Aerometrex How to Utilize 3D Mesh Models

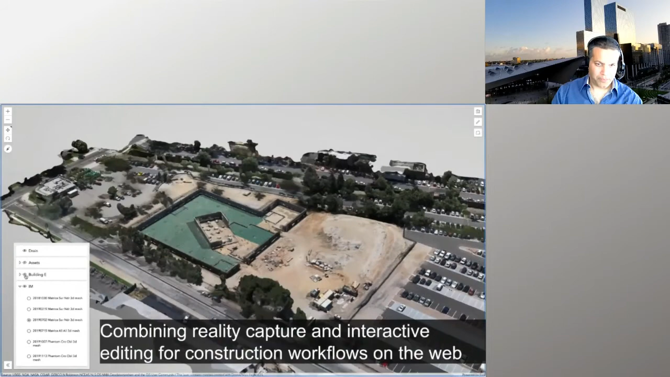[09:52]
So you just saw me flash through a couple different versions of a construction site in progress.
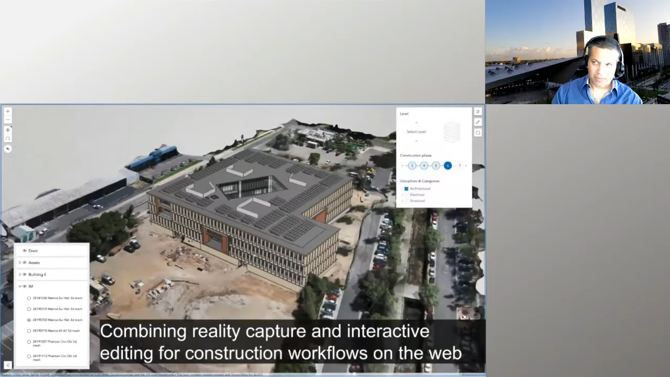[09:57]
But now let's say somebody in the construction team wants to actually take a look at the kind of in process as built
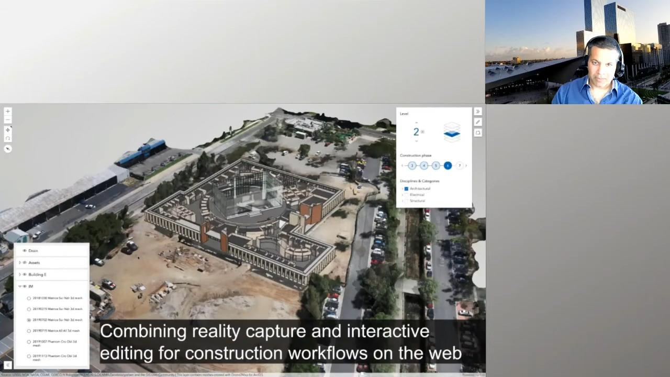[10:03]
in comparison with the BIM data that has been the design for that site. So I have a Revit model that I've brought in and I've streamed in another i3s format right into my web experience.
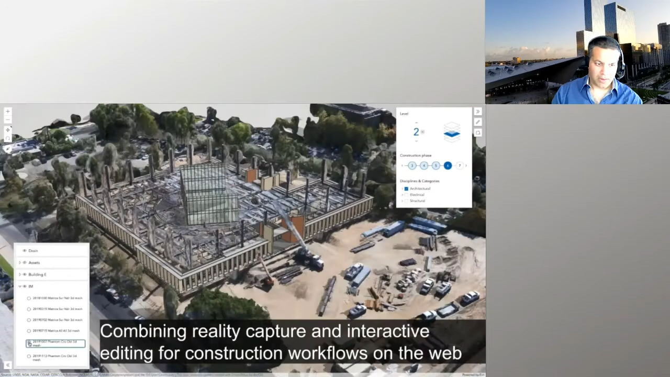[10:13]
I can superimpose it right there with my Reality Mesh.
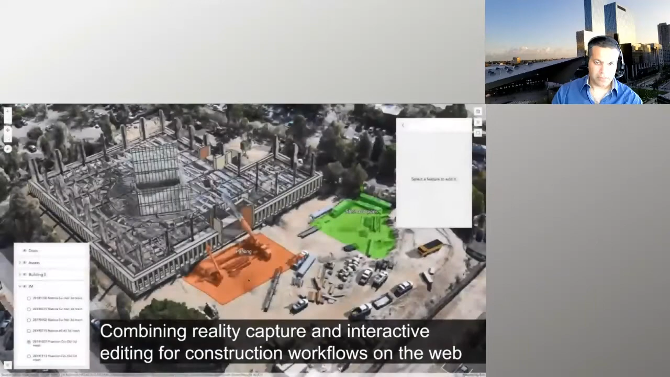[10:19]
And then I can start to use the two together to do things like say draw out zones.
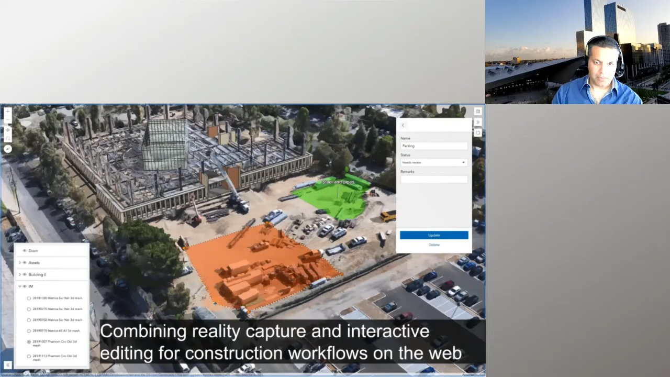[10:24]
In construction planning there's a lot of need to identify different areas on a site that mean parking or materials or safety grouping areas. And then I'm also able to do things such as
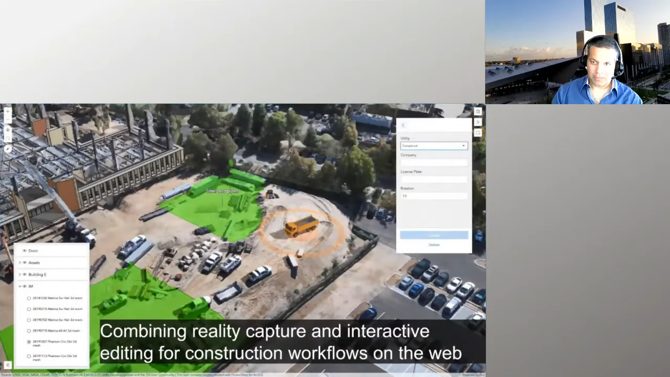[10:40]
move around 3D assets in the scene. So if I need to say set up a staging scenario where I actually want to move that truck to where it's supposed to be, I can move that around right there in the scene.
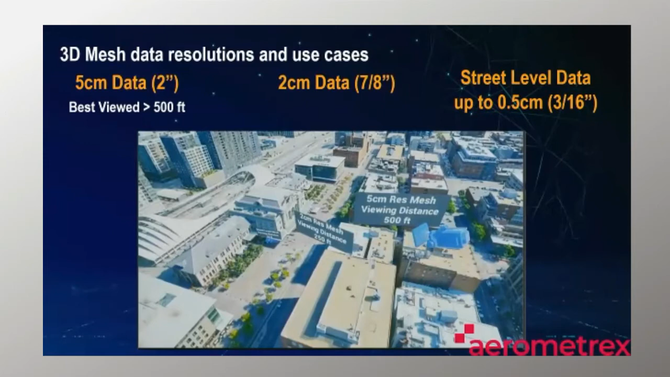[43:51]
And you can see that the five centimeter res is great for a distance of viewing of about 500 foot. Um, it means that you can have it contextually through your scene. And it actually tells a great story without you having to commit to a lot of detailed capture, which, you know, has time and cost implications. A two centimeter resolution resolution mesh allows viewing distances of about 200 to 250 feet.
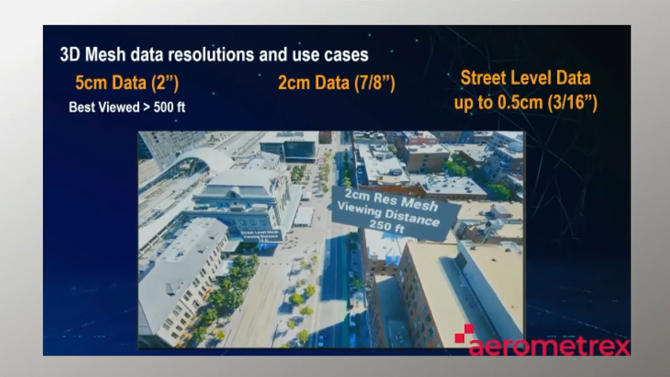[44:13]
That means that you get really high resolution quality 3D mesh, great fidelity, great color. Um, great accuracy, um, accuracy up to five centimeter absolute accuracy when it's well controlled.
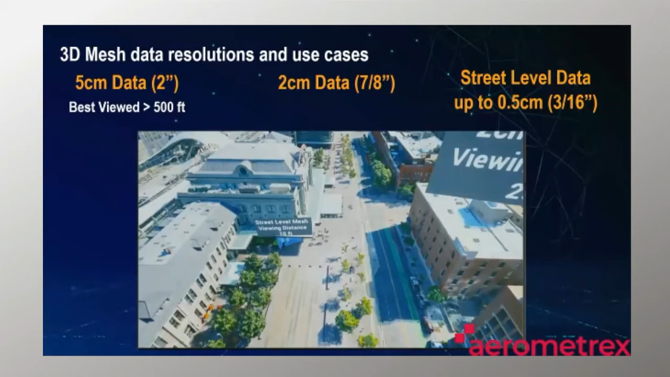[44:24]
Um, and that means that, um, you're able to use that for a wide range of activities throughout the life cycle of project.
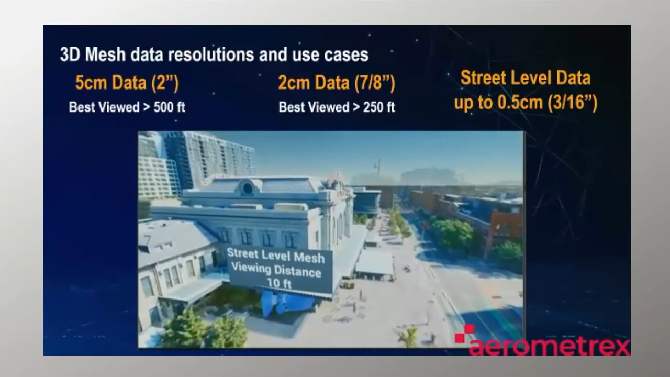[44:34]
But we're also offering now a more enhanced project, um, data type, which is a street level mesh.
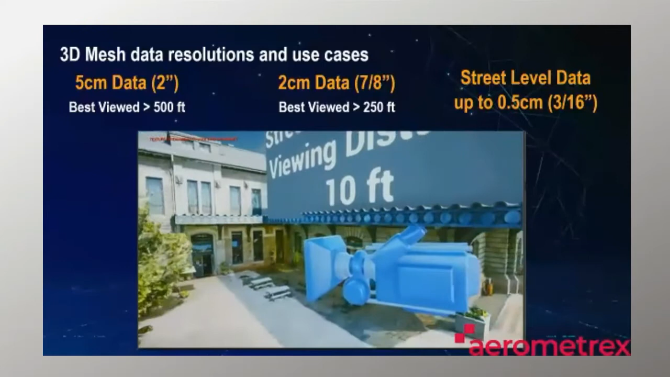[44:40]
And this allows us to get right down into the very, uh, undercroft of the, of the project on a street level pedestrian experience. And have that reality be represented, uh, right from the, the very basis of, of what people actually experience.
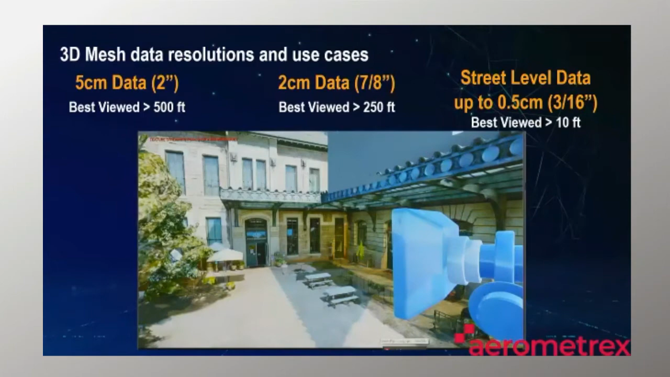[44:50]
To show you a little bit more about how that works. Um, you know, the five centimeter data, it allows us to have broad coverage. We capture a lot of that a little bit more quickly when we're, we're doing our acquisition. And this is the five centimeter data that we're looking at here. I'm going to step through the other data products from the same position to see, you can sort of see the very slight change that we see coming through in the resolution.
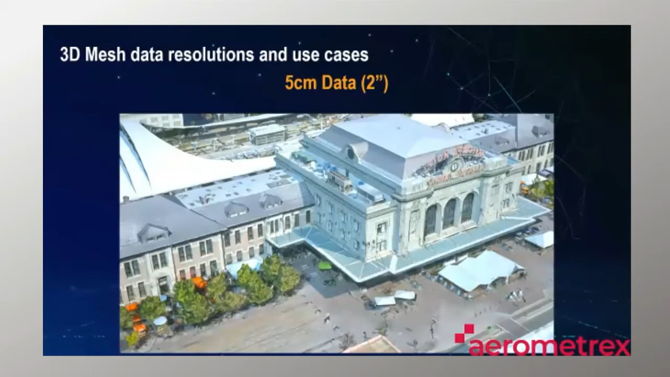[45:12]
So our two centimeter data, I'll just toggle between the two again, five centimeter to two. You know, it gives us a little bit more sharp, especially more crispness, crispness in the textures and the color.